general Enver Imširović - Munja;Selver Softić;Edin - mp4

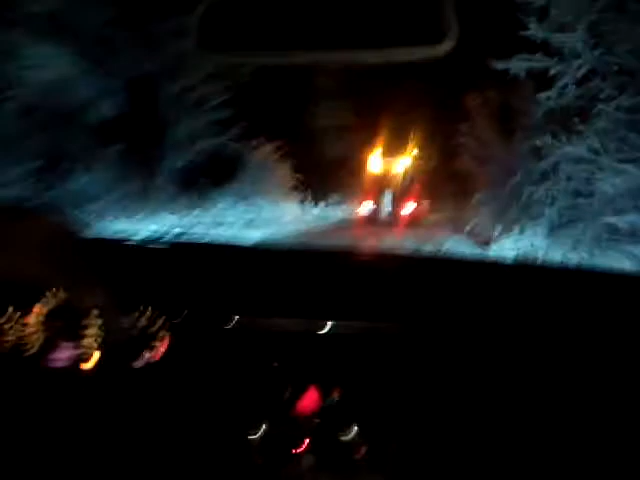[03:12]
Idemo starom majvicom linijom razgrančenja nekadašnjom ratnom. I to je jedna velika nedođija. Ali eto, ugodno ovako za lijepa hodanja. I šta ćemo mi tam po ovim evropskih putevima kad možemo lijepo hodati?